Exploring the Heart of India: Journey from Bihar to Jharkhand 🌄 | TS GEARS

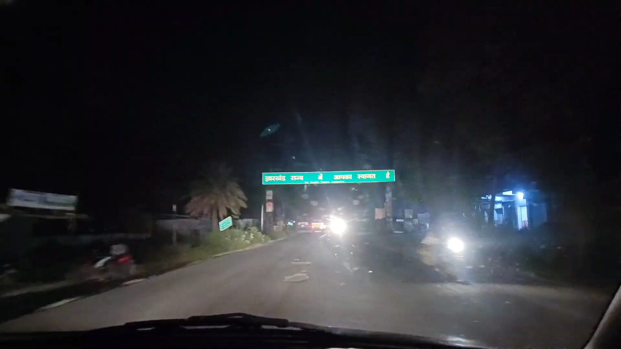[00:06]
है ज्यारखंड वेलकम सास आप बोड़ पर भी देख सकते हैं ज्यारखंड राज में आपका स्वागत है ज्यारखंड से निकलने से पहले
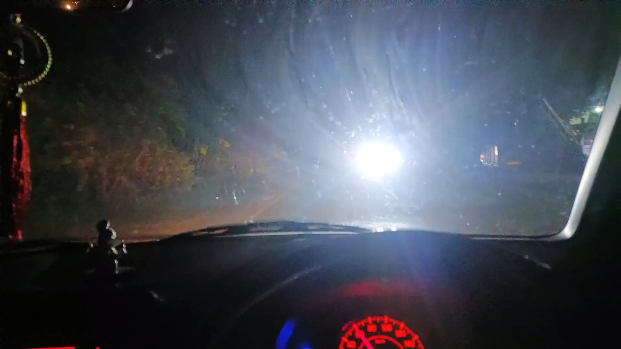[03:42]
तो फाइनली जहारखंड वेलकम सास आप बोड पर भी देख सकते हैं जहारखंड राज में आपका स्वागत है तो अब हम बिहार में नहीं है हम इंटर कर चुके हैं जहारखंड में लेकिन
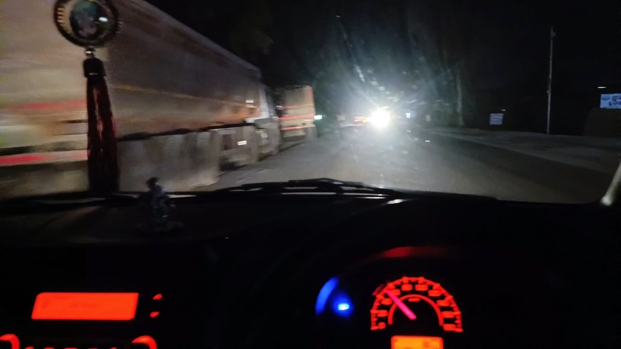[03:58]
अभी भी हम यहां से सौड़ेश देशा क्लॉक करना बाकी है तो वह भी आज
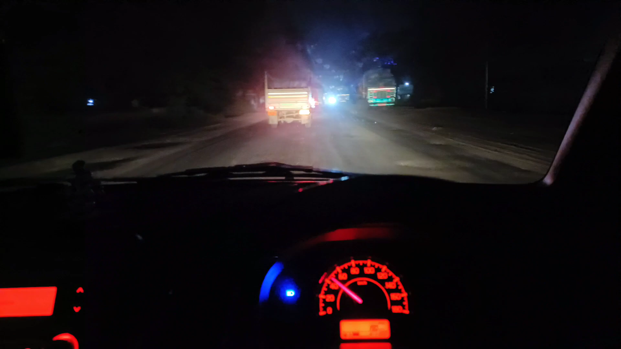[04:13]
मैं रख रहा हूं आज और अगर पटना भी आ जाता
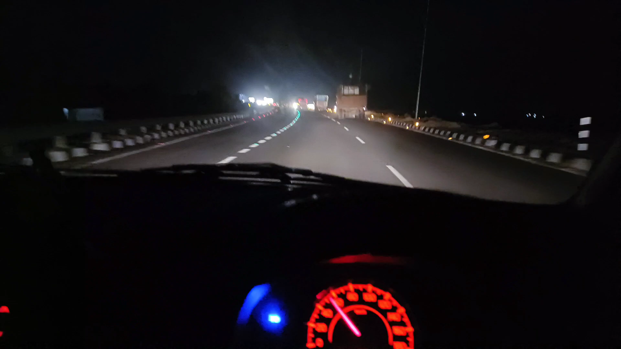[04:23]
ह था हमें लेकिन अभी एकदम फर्स्ट क्लास एवन एक्स्पिर्स टाइब बन चुका है यहां पर टोल गेट भी है जो अभी ओपर नहीं है लेकिन मजा आएगा आपको यहां पर
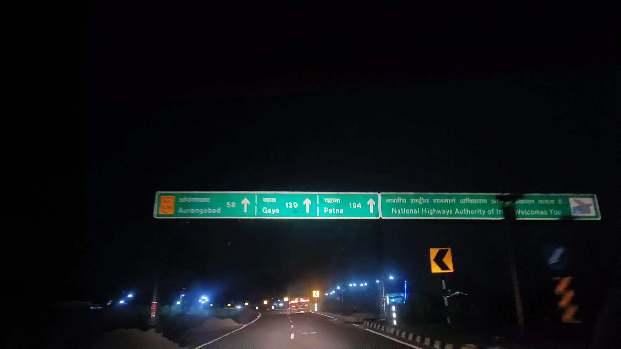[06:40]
दिख पा रहा तो पटना भी 194 किलोमेंटर है तो 200 किलोमेंटर जैसे आज अभी धीर धीर अपने प्लानिंग जो है टार्ग
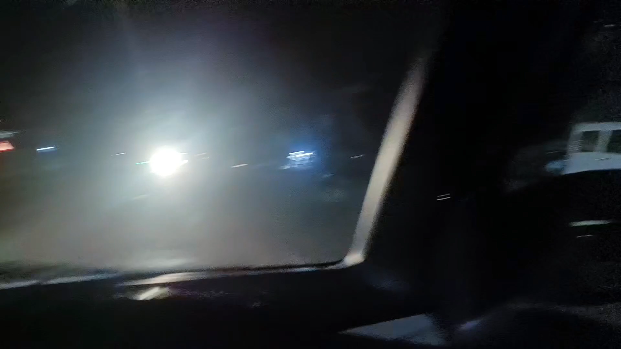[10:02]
कि यह और अंगाबाद मार्केटर भी देख लीजी का सुन ना पड़ा हुआ है यह कुछ कुछ दुखाने चालू है